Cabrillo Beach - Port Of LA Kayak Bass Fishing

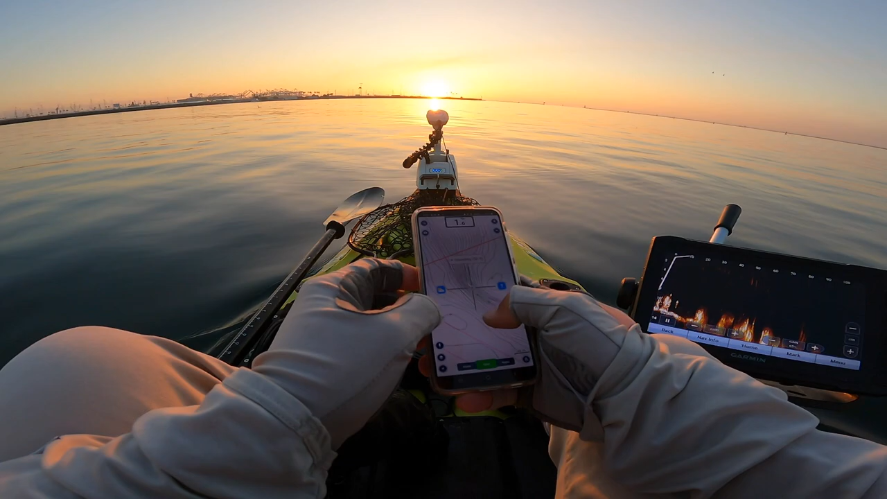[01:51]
We have an area that drops basically from like 16 feet, well, 16, like 20 feet, and then just suddenly drops down to 50 feet. So that looks like a nice little shelf area. So we'll hit that up. All right, see right there, that area looks really good. Come on.
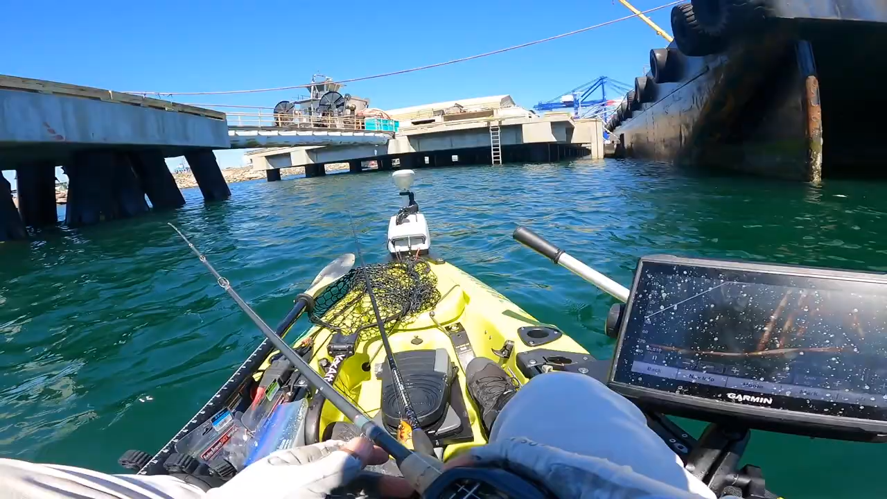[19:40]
right, there's like fish all in the center of there, so we'll see what happens when we toss right there.